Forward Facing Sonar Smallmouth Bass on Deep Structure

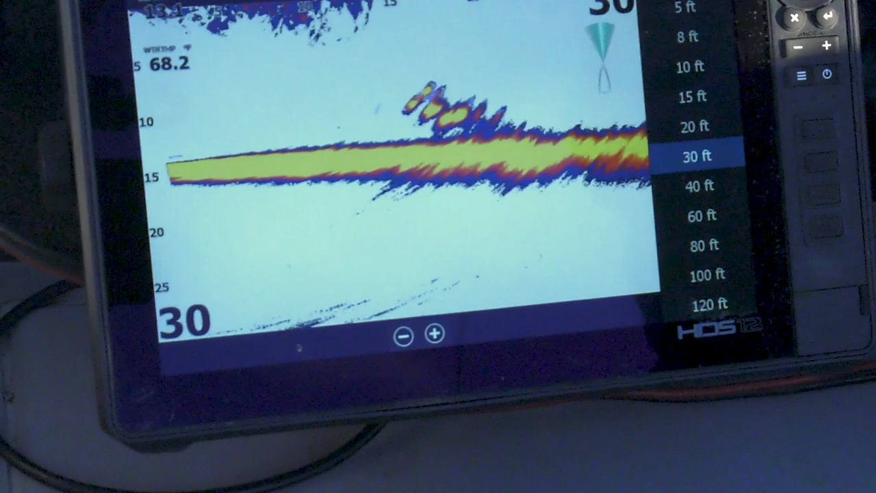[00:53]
oh yeah look at them all oh wow there we go there's a charger what we're looking for yeah that's some
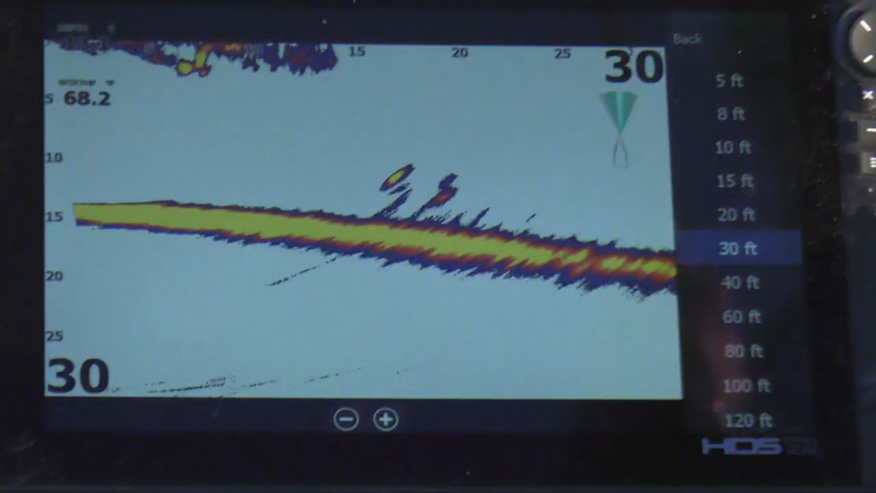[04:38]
screaming we got a bunch of them that moved in right to the left of the boat here okay
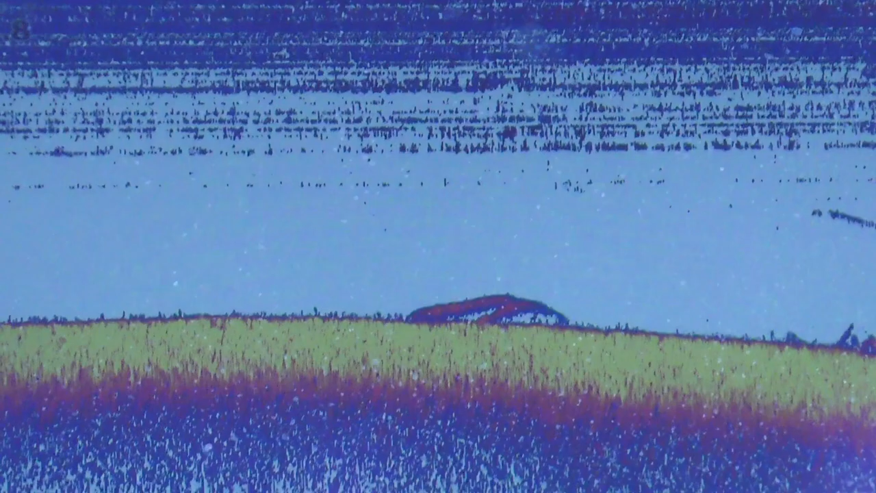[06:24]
shape when they come across the screen you know those are your schools of smallmouth or walleyes you know they'll come across one at a time they'll be a longer mark and a lot of times they'll be closer to the bottom but when you see four five six ten marks
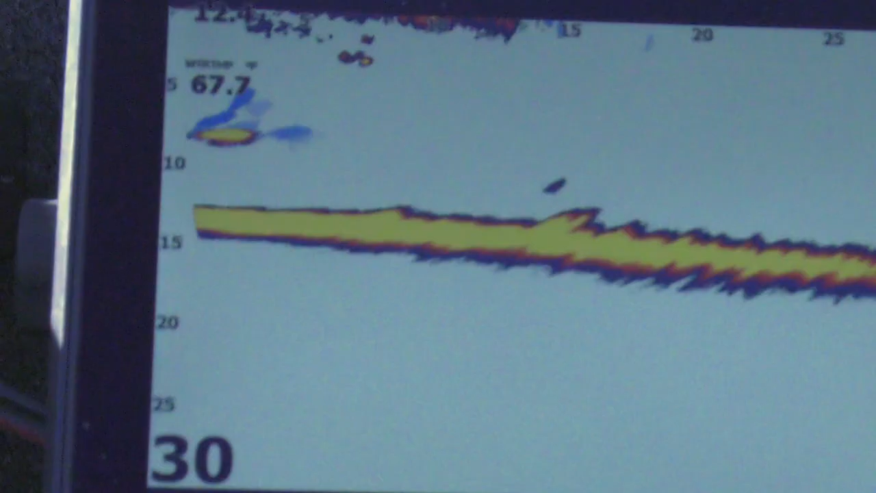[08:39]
live site i mean you'll give that lure a pop and it'll just crane up and it'll
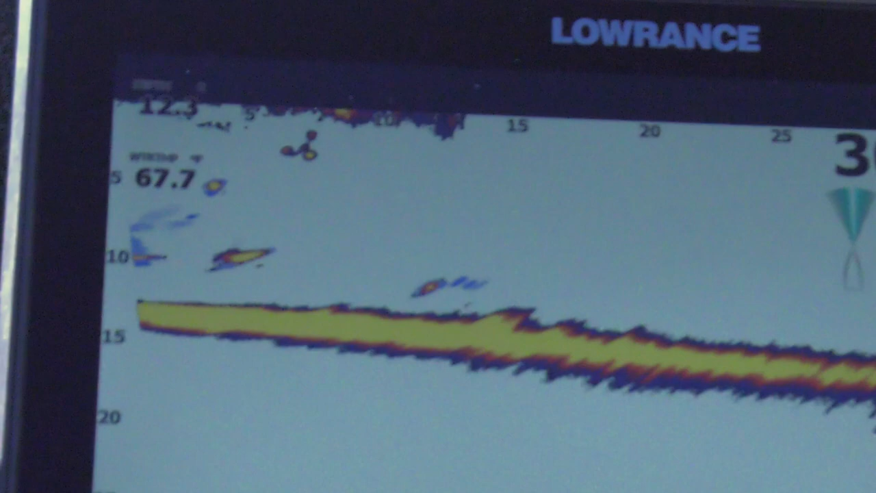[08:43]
flash move water it pulls in fish from a long ways and it just triggers fish you'll just see them just come in and investigate it so really a cool way to catch a fish when
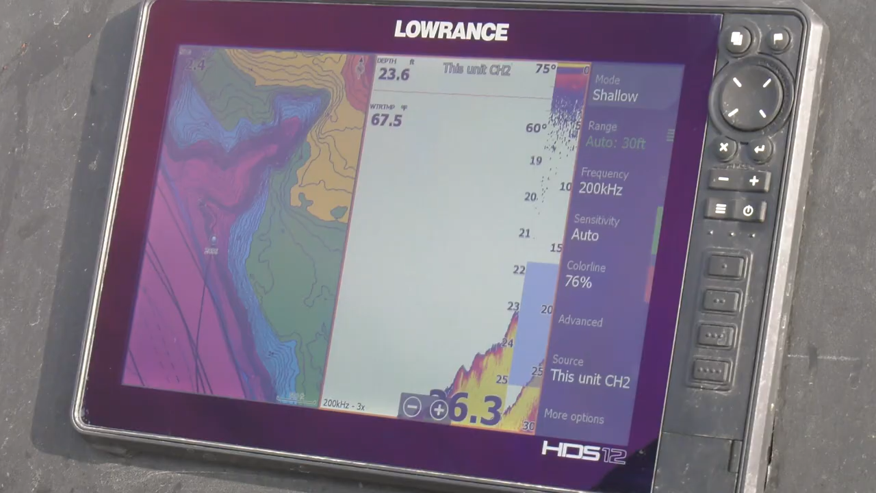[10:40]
in the bottom so like if the fish get up off the bottom that's where it shines but it really can be a useful tool for certain things probably the biggest takeaway that i've seen from fishing with it is that there are days there are times where the fish are moving really fast i'm talking i've got my screen
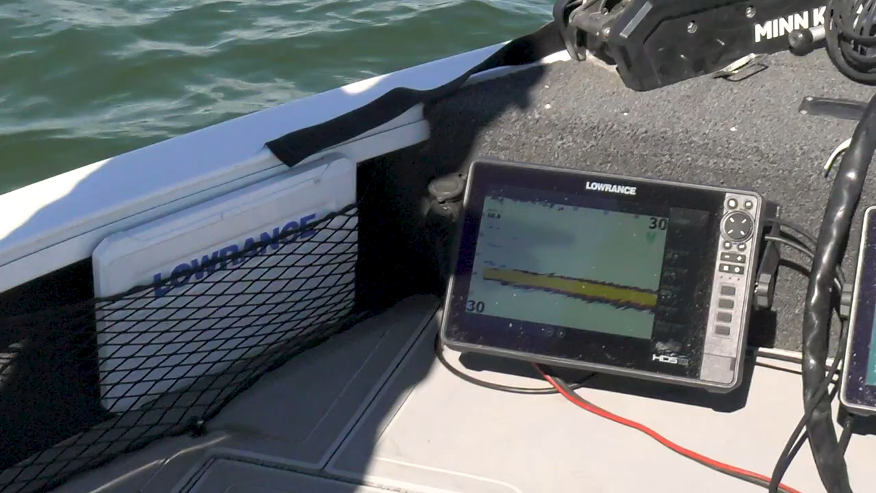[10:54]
set at 30 feet across there's times where a fish will swim across that screen in three seconds it's